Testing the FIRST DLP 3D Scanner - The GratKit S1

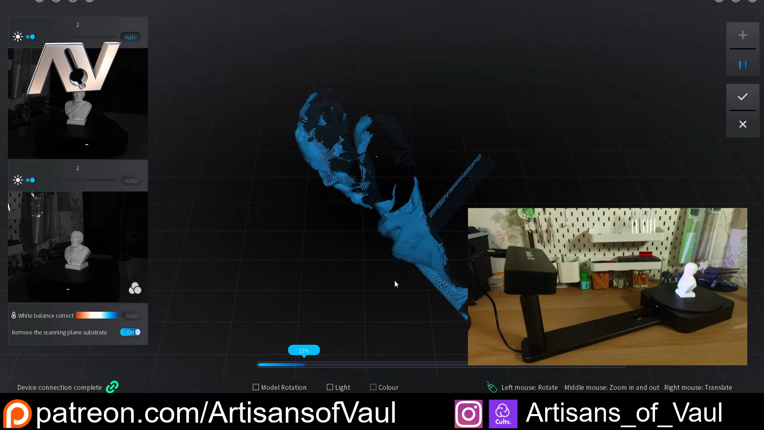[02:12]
We can look around the model as it's doing this and see how this is adding to it at each pass, and you can see how quick this is at getting a lot of detail. And that's the other thing about this scanner that is really noteworthy.
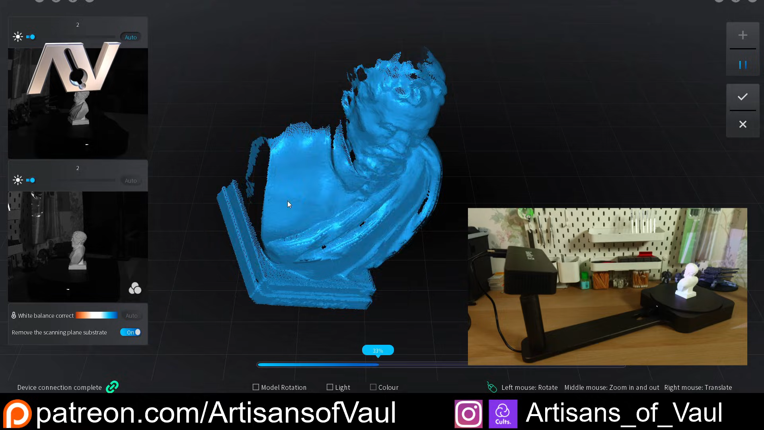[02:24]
This is not like your normal scanners, which work off of either infrared light or blue laser lines.
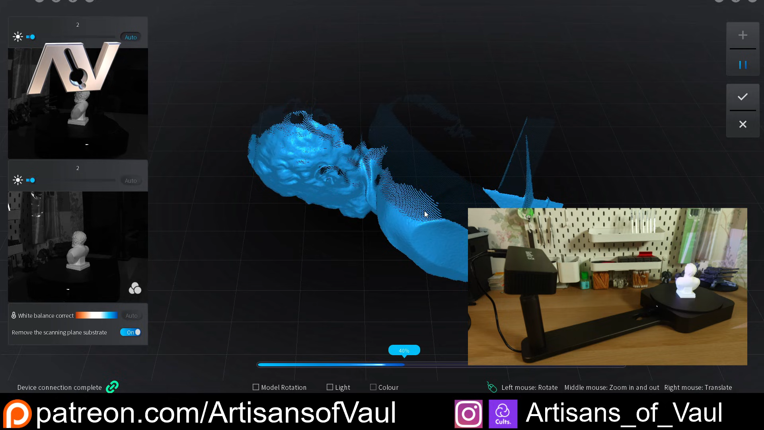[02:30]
This is a DLP scanner, and I don't think there's another DLP scanner out there. Now what this means is it should be able to capture huge amounts of information. You can see the density of the point cloud that's being collected in very little time,
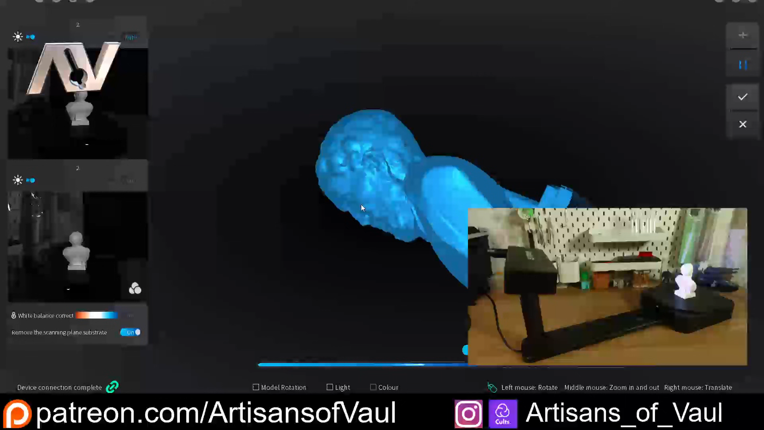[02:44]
which means you can get very accurate readings really quickly. I've been told this also makes the scanner very safe, compared to blue light scanners, which you really don't want getting in your eyes,
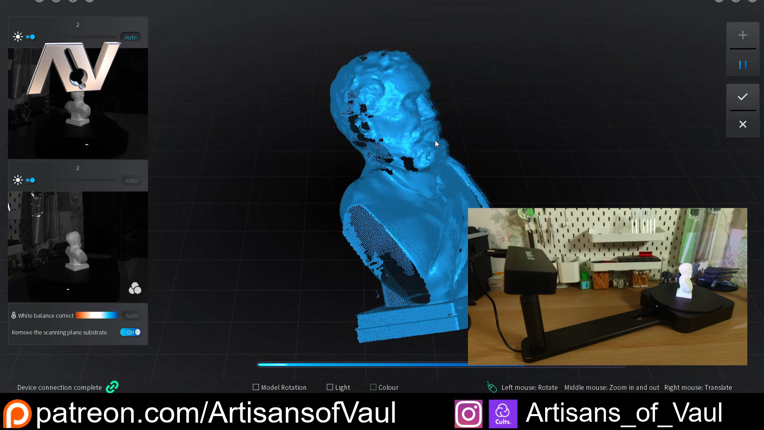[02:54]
though it is very bright, so you probably don't want to be scanning someone's face directly. And because this captures data so quickly, this is going to be really good for handheld scans in theory as well, and we'll do a handheld scan in a second. Now if you know 3D scanning already, you've probably recognised that this is very impressive in terms of its feature tracking.
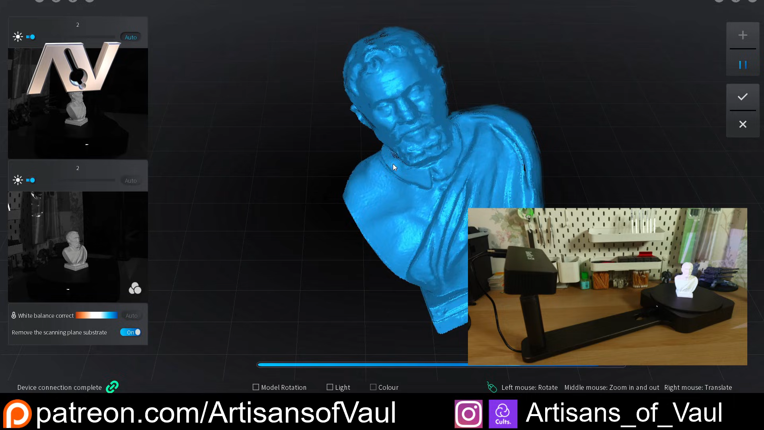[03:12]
I'm not sure whether that's to do with the fact that it's connected to the turntable, and therefore knows where the model is, which would make sense.
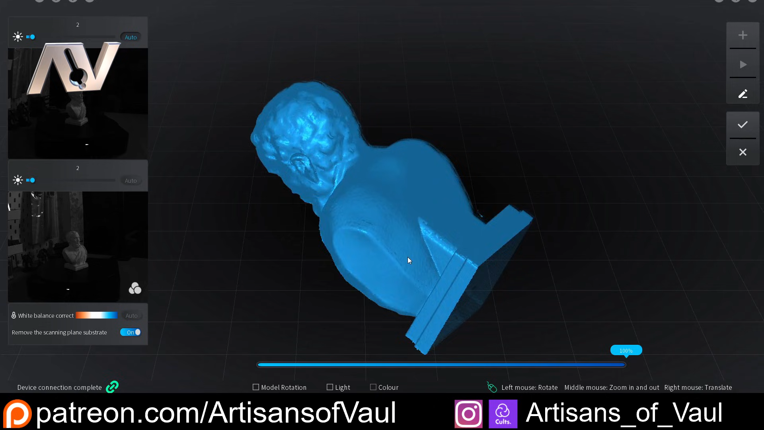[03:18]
We've got this specialist turntable, and you'll also notice that it's taken away the base perfectly.
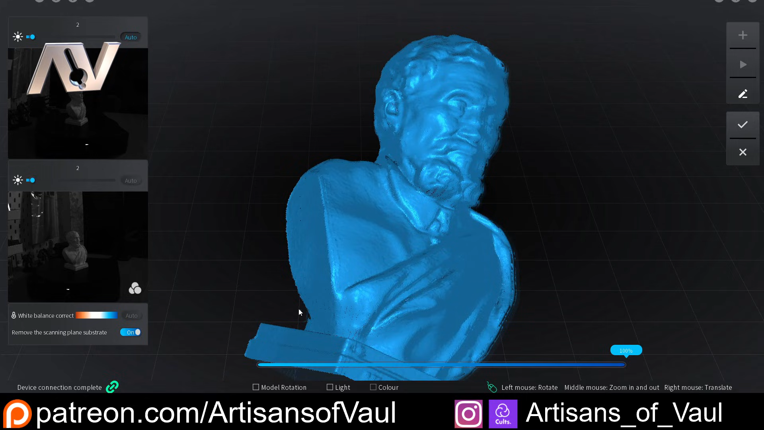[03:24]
And again, when I do a handheld scan, you'll see how good this is at working out what is something that's not meant to be scanned, and leaving you just with the model that you want. Now we'll just go through the processing, which is very simple. We just say that we're okay with this scan. If you want to do multiple scans of the same object, this will also join them together.
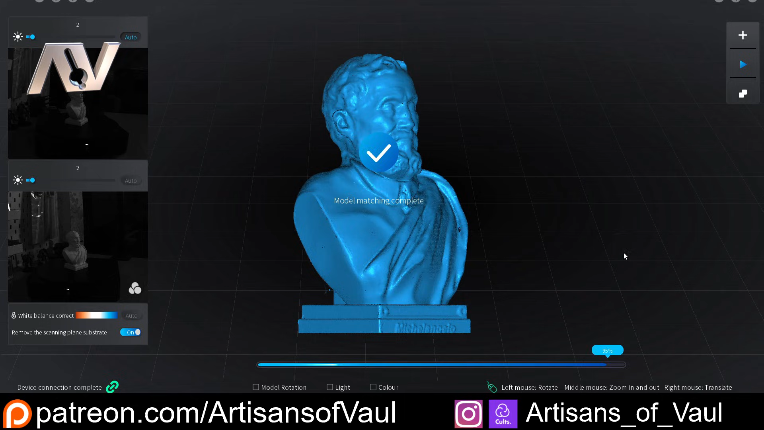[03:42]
At this point, it's confirmed the point cloud, you set what you want for your fusion settings, and then click go.
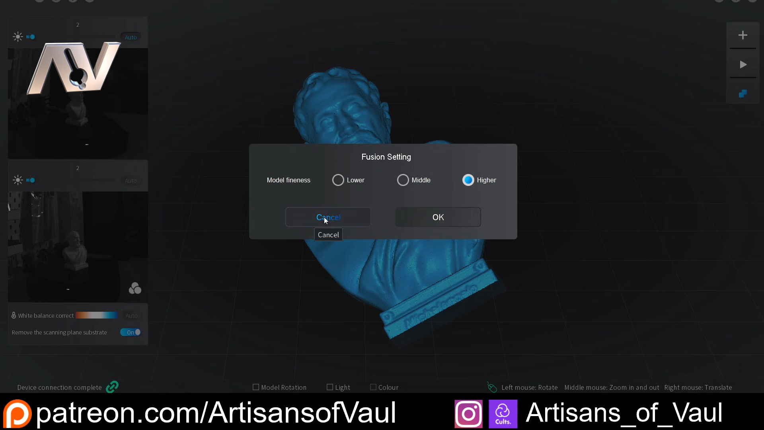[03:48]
And that's the level of detail that you're going to get in your final model.
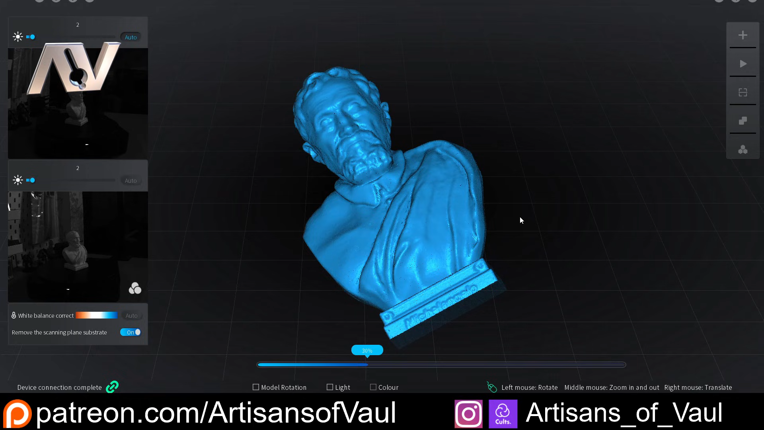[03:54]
It just processes through the point cloud, and Gratkit have told me they've done a lot to make this as efficient as possible, meaning you can do this on a laptop easily.
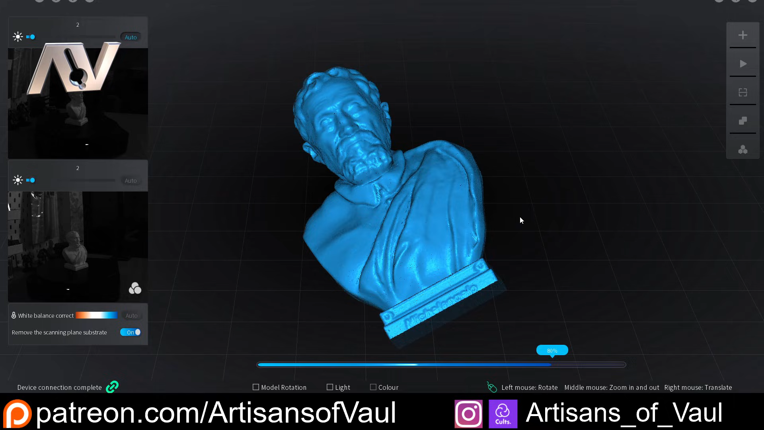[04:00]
You don't need to rely on some big hefty computer, though I will say I haven't got a laptop to test that out on. And here you end up with your final result.
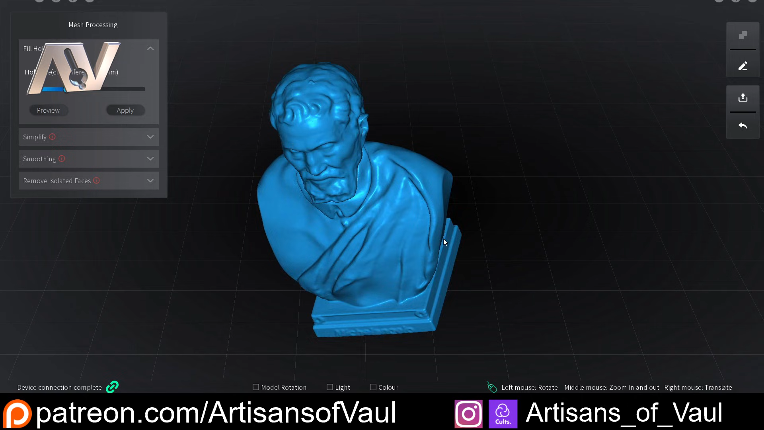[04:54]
So you really don't need to involve any other software. Though I will bring this into Blender, just do a quick check on it.
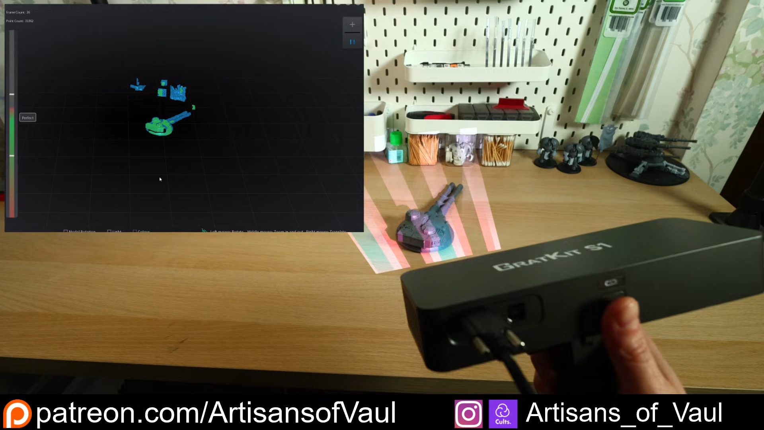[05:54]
It's also picking up the shelves in the background here, which shows a really good range to this, and we'll just delete those out later.
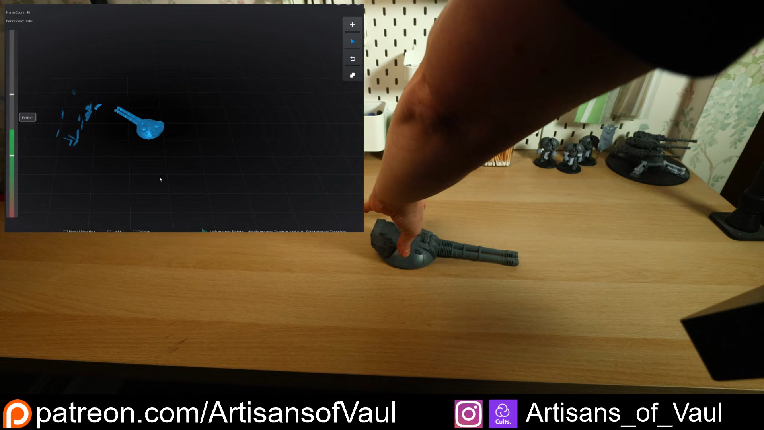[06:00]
So again, move it around, start scanning again, and then it'll work out where it is, and we can continue the scan.
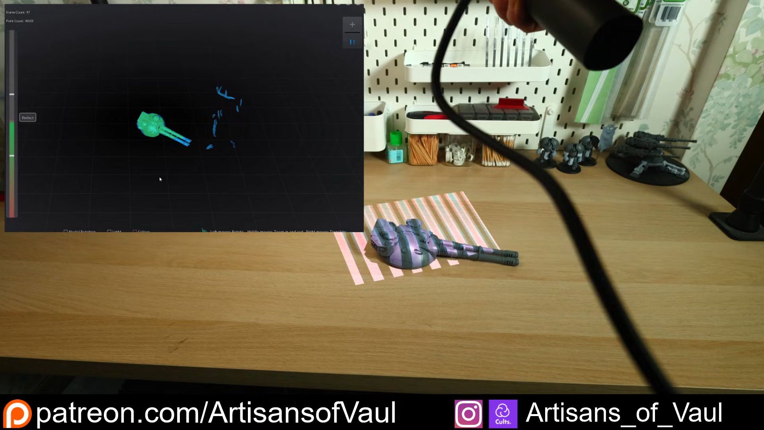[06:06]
Now at this point, I'm going to try and mess this up on purpose. And you can see I'm having to twitch around quite a lot to do this. And then hopefully, there we go, I've got it slightly having a bit of an error. So what I'm going to do is pause it.
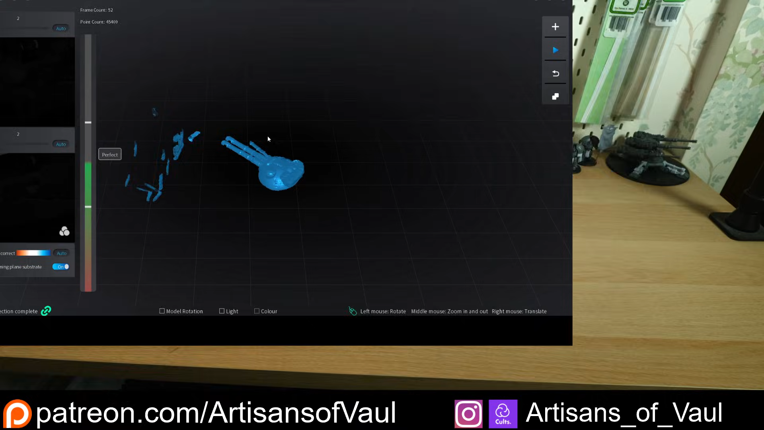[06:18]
And if I zoom in here, we can see this error. So you can see an extra barrel, which is obviously not right. I'm going to use this awesome feature, which is the rollback feature. And we can just gradually go back to the point where we don't have this error anymore.
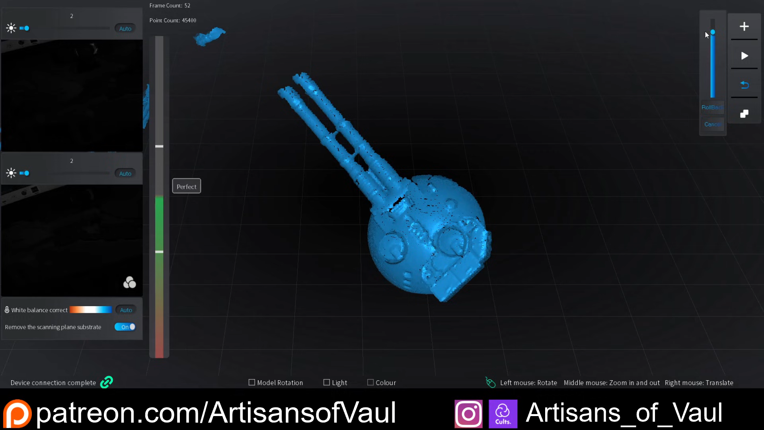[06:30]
And once we're happy with where we are, we can just continue scanning. Now you've probably seen enough of that handheld scanning now just to see what's going on. So I'll just speed through this and then we'll just see the end result. So once again, I'll confirm this and I'm creating a mesh.
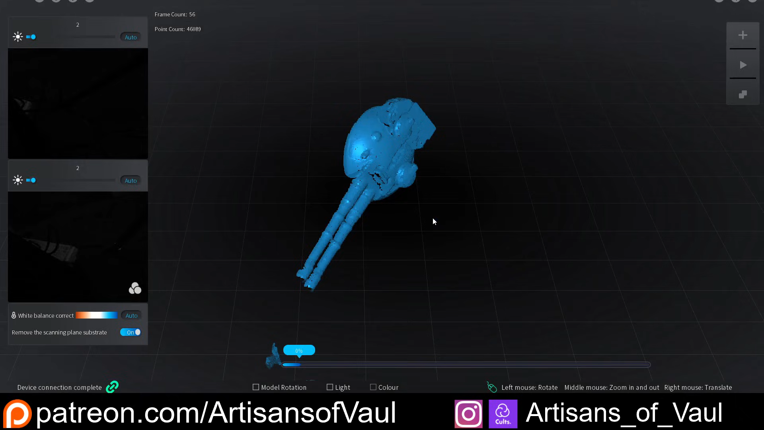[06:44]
And then once that's done, we'll get rid of those additional bits of information on the outside where we picked up some of the background and again, very easy to do.
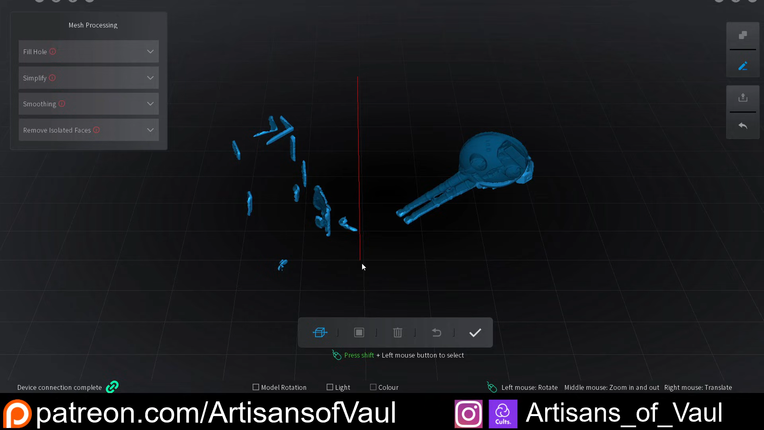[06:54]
We just click through and then select the bits that we want to delete. So there we go, done. So here's our result.